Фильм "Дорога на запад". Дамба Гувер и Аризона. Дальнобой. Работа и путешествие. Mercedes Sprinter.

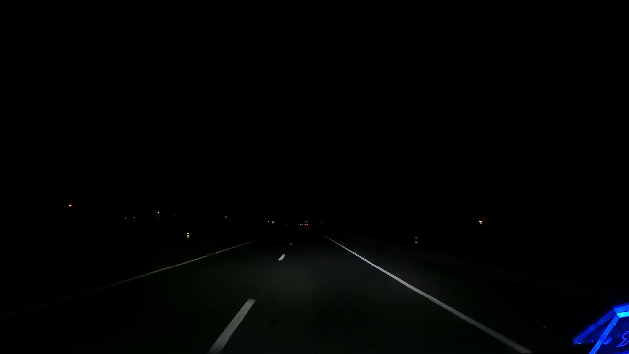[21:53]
Связи там нет, нифига там нет, в общем, будем двигаться. Не получится у меня сегодня выспаться хорошо, уже потерял я 1.5 часа времени с этими всеми. Час точно, кружлень. Покрутился пока, но часов 6 на сон будет, я думаю. Так что двигаемся, темно, двигаемся, снимать нечего.
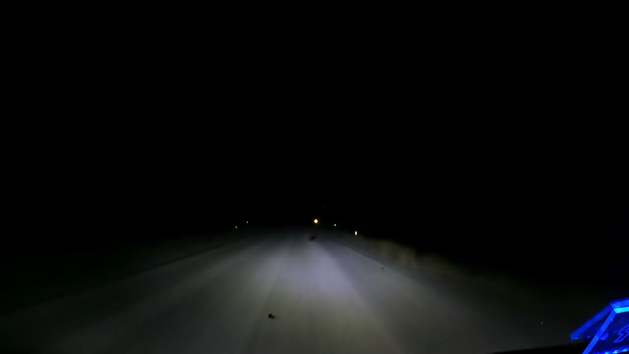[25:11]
этого я их вижу. Вот, вот этот LED-бар на крыше, вот таких вот местных, на местных вот таких вот дорогах посреди Аризоны очень выручает. Очень классно видно. Реально он меня сейчас очень сильно выручает, не знаю.